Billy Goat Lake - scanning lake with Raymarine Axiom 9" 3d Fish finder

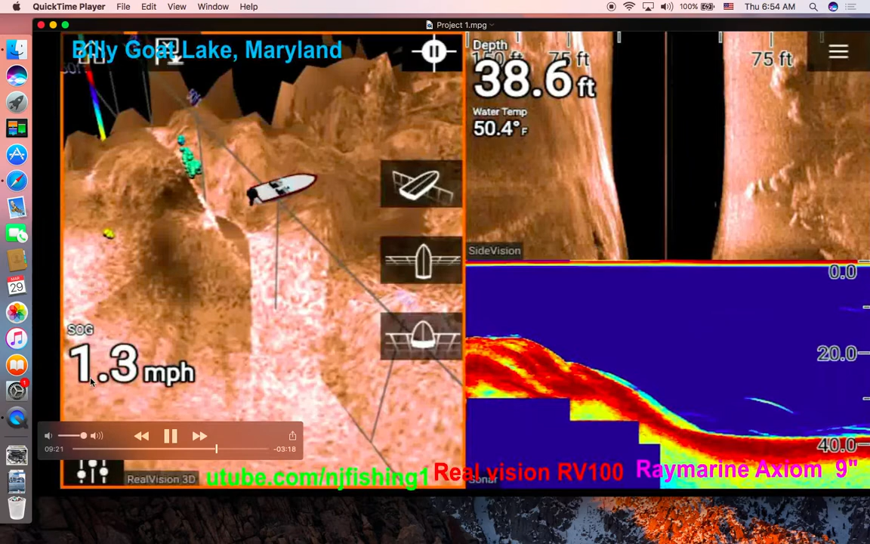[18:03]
On screen: depth 38.6 ft, water 50.4°F, speed 1.3 mph
It's a good speed to scan. You can see, you know, some action over here. I should reduce the side finder range so I get a better, clearer picture in my side finder. You know, now I'm drifting to 0.6 mile per hour.
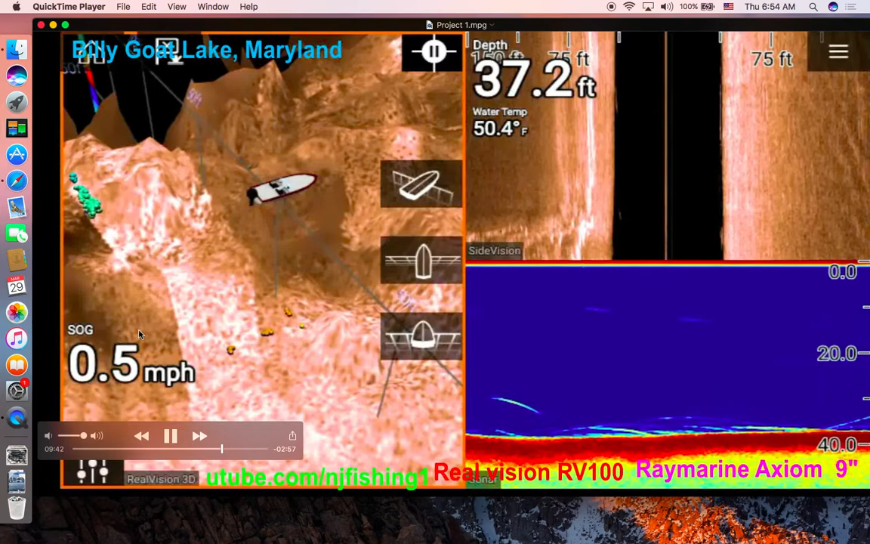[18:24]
On screen: depth 37.2 ft, water 50.4°F, speed 0.5 mph
You see some action right underneath the boat. That's my line here. You know, I decided to drop a fishing line to see if I can hook something up. It's pretty deep, 36 feet, 37 feet deep. Take a while to let the line down there. You know, certainly I didn't catch anything, otherwise I would be able to show you in this video. It's too cold, 50 degrees. It's very difficult to catch them.
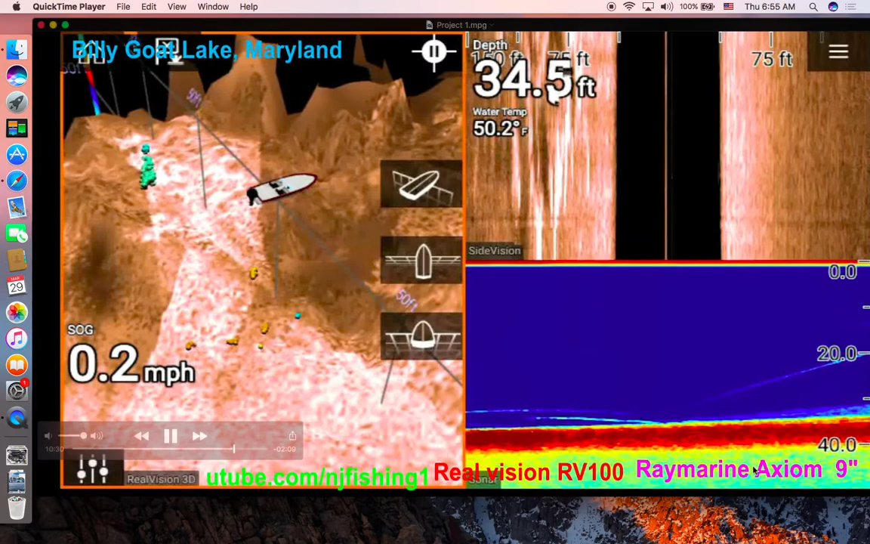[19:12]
On screen: water 50.2°F, speed 0.2 mph
35 feet deep, 50 degrees water temperature. Speed over ground, SOG is 0.2 mile per hour. I'm drifting. This is my line. You can see the fish finder can clearly identify my line, fishing line. See that?
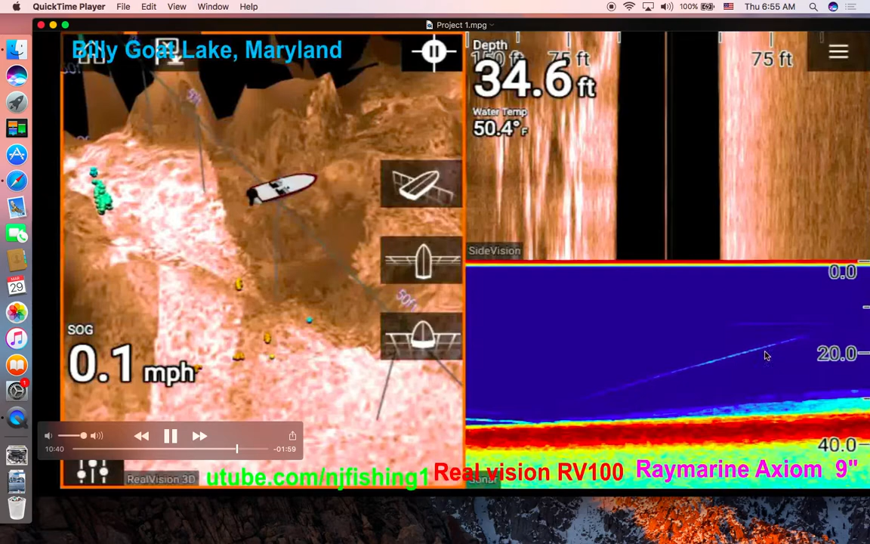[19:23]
On screen: depth 34.6 ft, water 50.4°F, speed 0.1 mph
Yeah, I don't have the down vision in this. I mean, I should show the four, what do you call that? Four screen. Oh, go away. Yeah, my iPhone battery started to it's too low, 20% only, 20% remaining. So it's giving me that Warning, as you can see, I'm coming up to these nice fishing or fish images at the bottom. Traditional is showing them, not so much in the side finder.
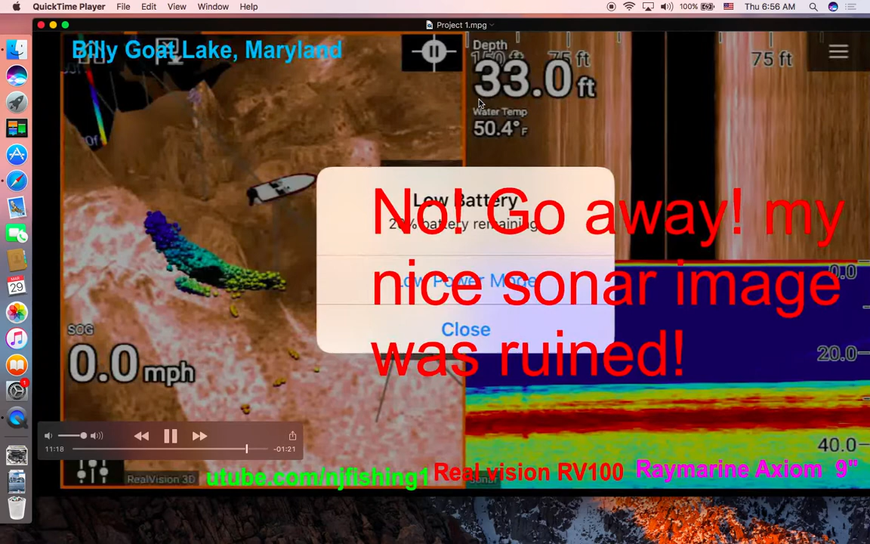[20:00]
On screen: depth 33.0 ft, water 50.4°F, speed 0.0 mph
So next time I should narrow this to maybe 20 feet to the right, 20 feet to the left, instead of the 75 feet to the right, and actually 150 feet to both sides on my boat. You see tons of fish identified in the 3D image here, and the traditional is also showing, you know, it's these light green, light blue thing, that's the fish. Right above the hard red color button, rocks. That means this is rock. So why do they lie on the rock? Because rock gets sunshine during the day,
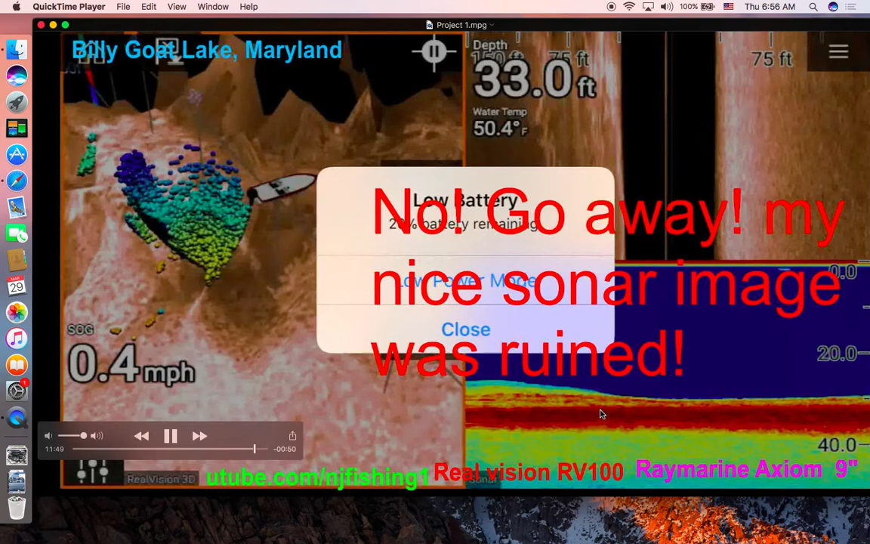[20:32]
On screen: depth 33.0 ft, water 50.4°F, speed 0.4 mph
and it's releasing the warmth on the surface of the rock. That's why these fish all hug the bottom or hug the rocks to try to keep warm and stay warm. Okay, so sorry for this low battery warning image that's blocking the middle of my beautiful 3D sonar image. This is Billy Goat Lake, Maryland, and the water temperature is 28 feet.
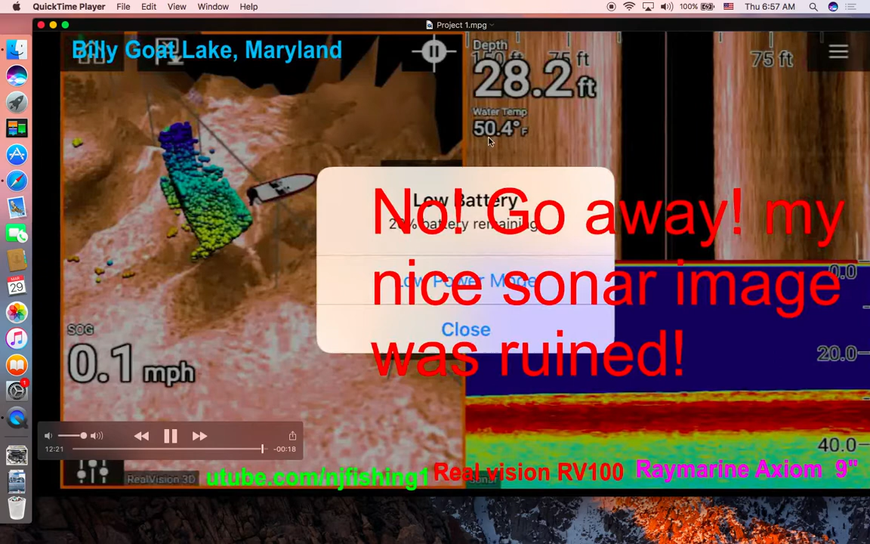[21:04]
On screen: depth 28.2 ft, water 50.4°F, speed 0.1 mph
Water temperature is 50 degrees Fahrenheit or 49 degrees, and the depth is about 28 feet. It's very deep, and I'm using Real Vision RV100 3D transducer with Raymarine Axiom 9-inch multifunction display. So it's very pretty, okay? Please follow along and subscribe. Thank you for watching.